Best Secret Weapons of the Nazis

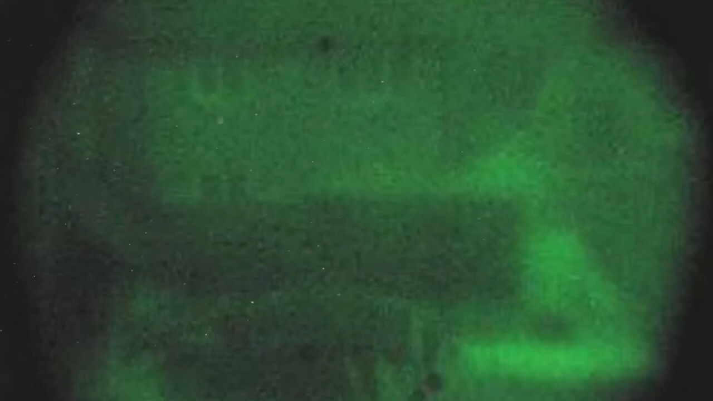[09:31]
The searchlight consisted of a conventional tungsten light source shining through a filter permitting only infrared light. The sensor was not sensitive to body heat because it operated in the upper light spectrum, rather than in the lower heat spectrum.